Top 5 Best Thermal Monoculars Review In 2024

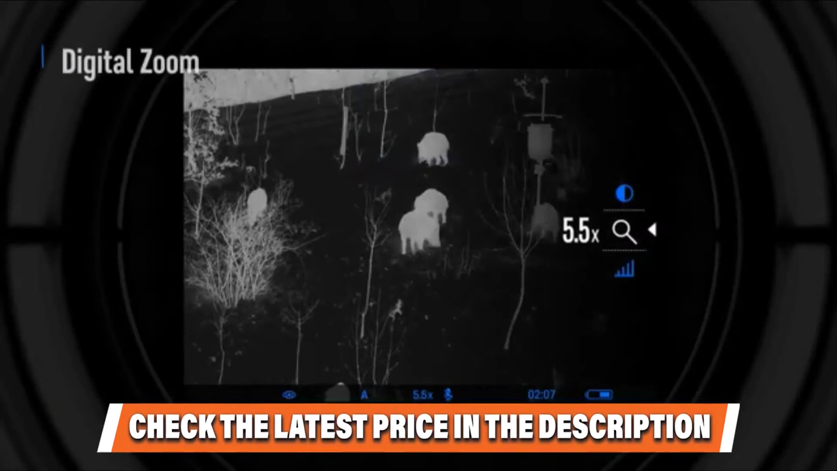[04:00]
While zooming, you can engage the PIP or picture-in-picture mode.
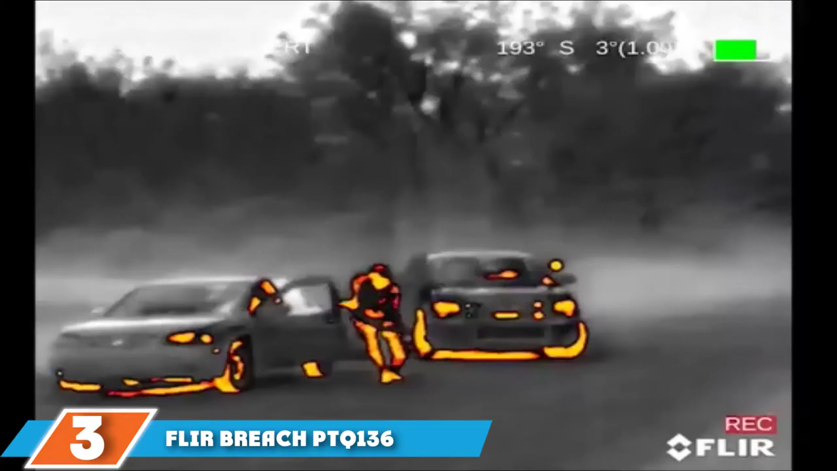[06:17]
Fleer Breach comes ready for helmet mounting.
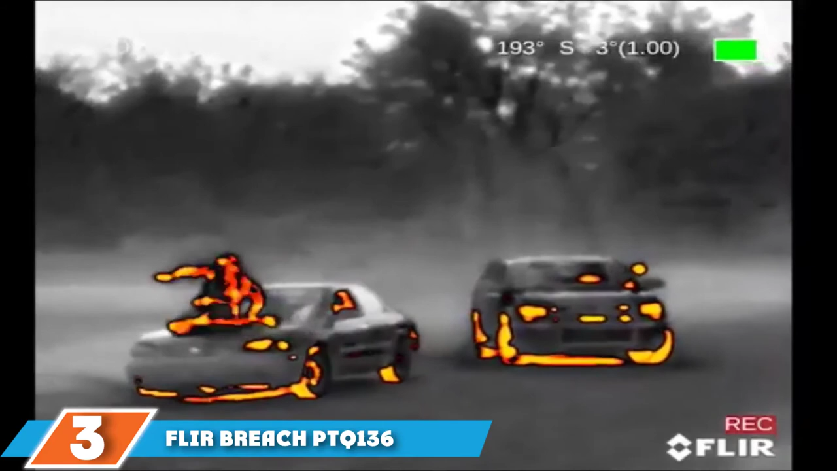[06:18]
It has an integrated mini-rail for attaching it to a helmet.
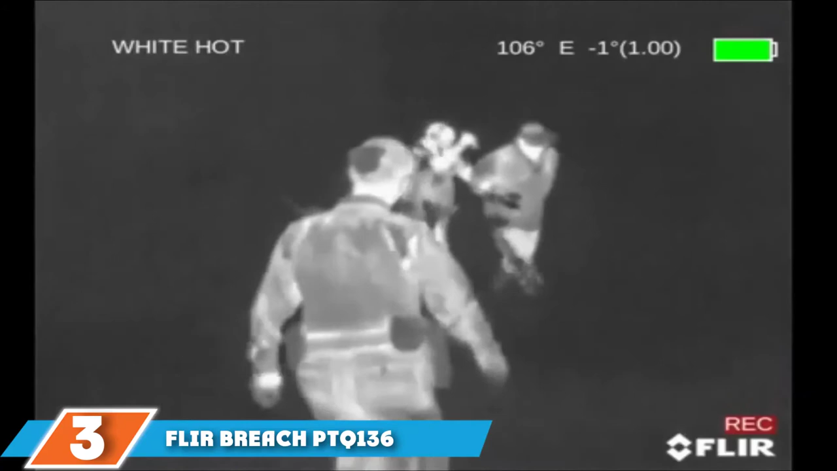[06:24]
You do not need an adapter or any additional equipment to mount the Fleer Breach Monocular.
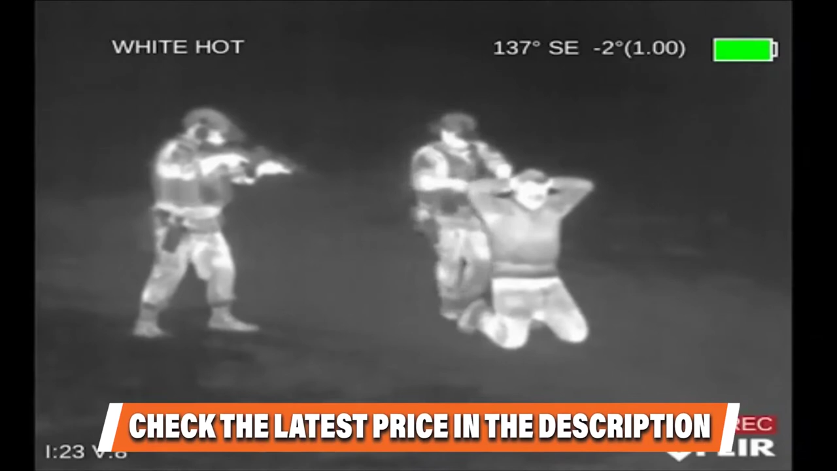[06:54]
Fleer Breach has a 1-4x continuous digital zoom to get you closer view but knows that zooming will reduce image quality.
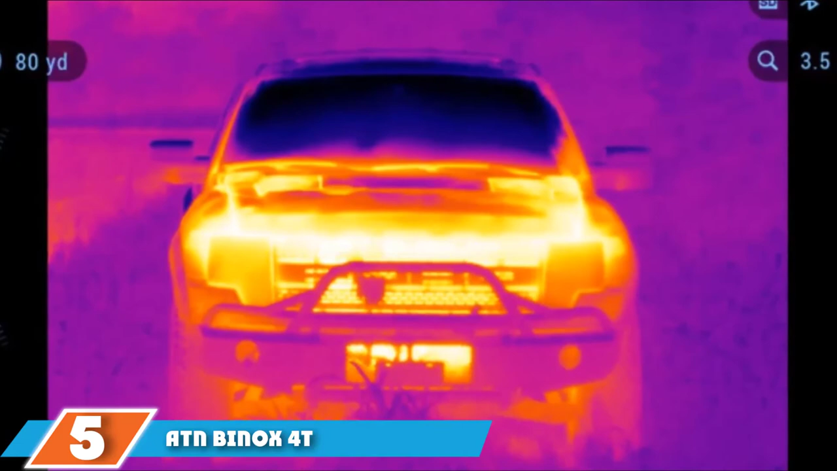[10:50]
It is surprisingly hard to find a good pair of thermal binoculars and most use night vision technology which won't help you see through bushes in limited range. If you want high-quality binoculars, be ready to spend quite a bit of money. The ADN Binox 40 binoculars are pricey but they offer really good optics and some nice extra features. Let's start with the optics. The Binox 40 binoculars feature a 384x288 sensor that's good enough to detect animals as far out as 1,000 years.
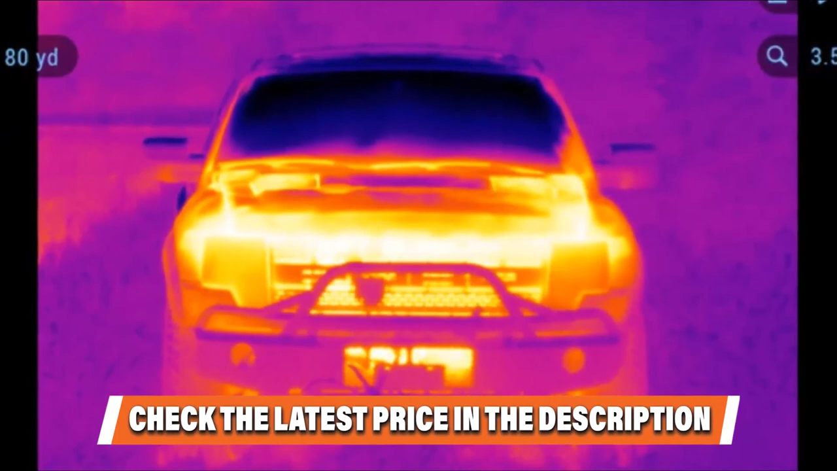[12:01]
The Binox 40 comes with a built-in laser rangefinder to help you calculate the distance to the target. These binoculars also have a built-in IR illuminator and the illuminator is helpful if you or the hunting partners have night vision and need better visibility. Binox 40 offers both video recording and streaming both at HD resolution.